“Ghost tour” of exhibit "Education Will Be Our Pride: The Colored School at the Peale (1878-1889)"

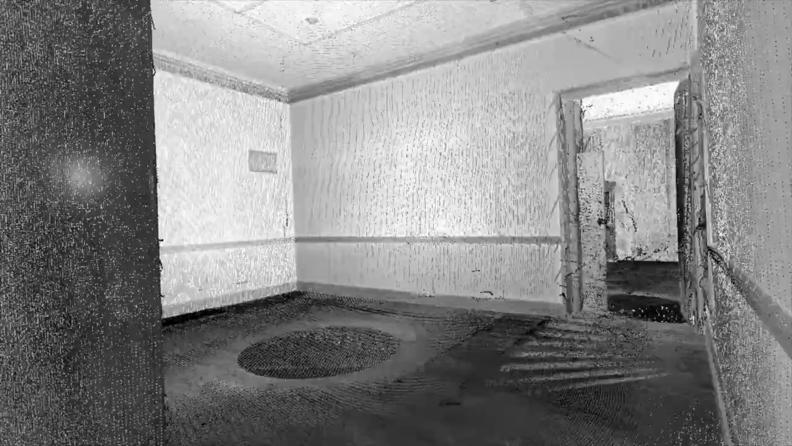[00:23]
We will be moving throughout the three floors of the building, occupying all of the spaces and rooms used for classroom instruction and offices.
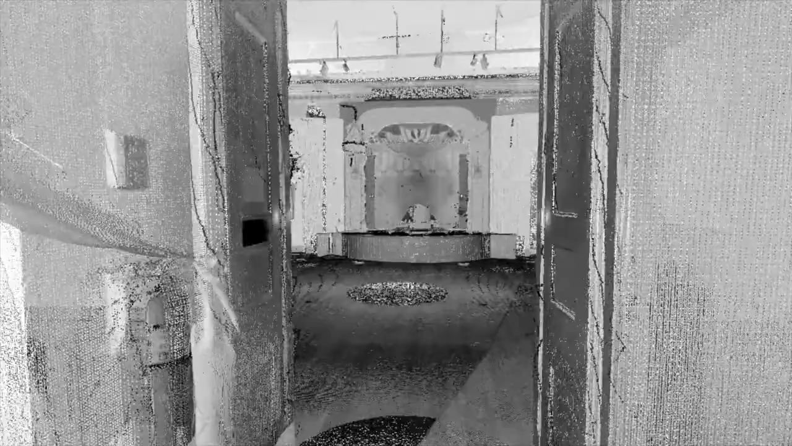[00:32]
This digital model shows the Peel Building as it was in 2017 while undergoing interior renovations.
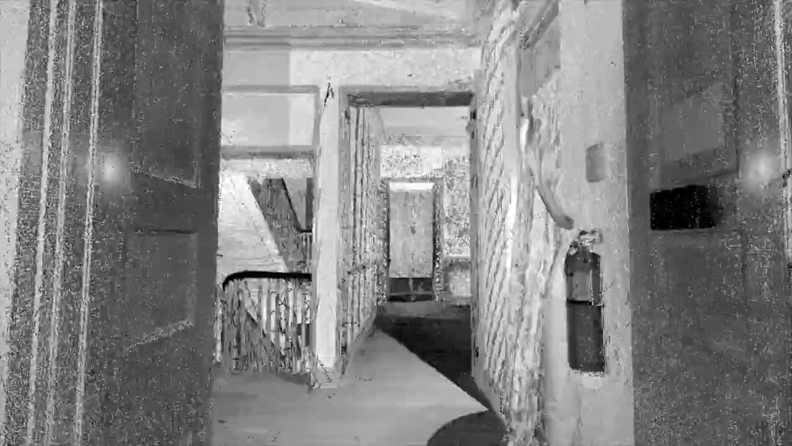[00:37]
Our model was created using 3D laser scanning technology and point cloud processing software.
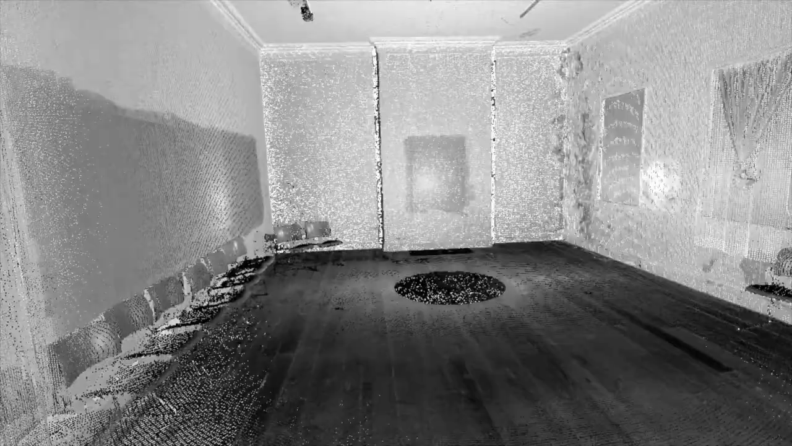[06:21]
1 is not a suitable one in scarcely any respect.
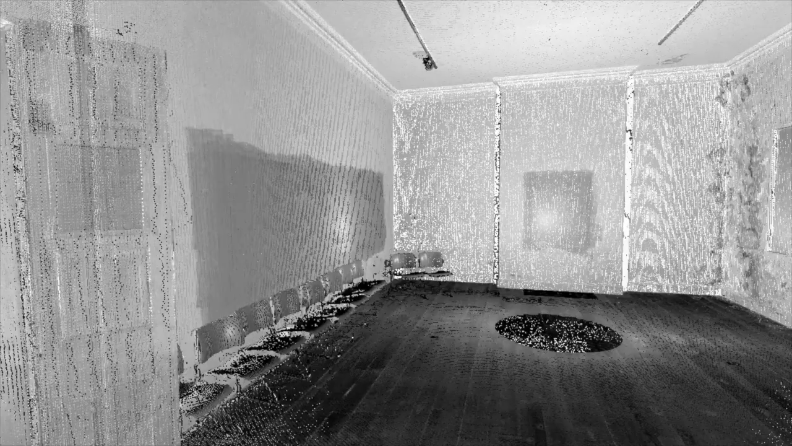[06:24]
It is not well arranged, and some of the rooms are too small and very badly lighted.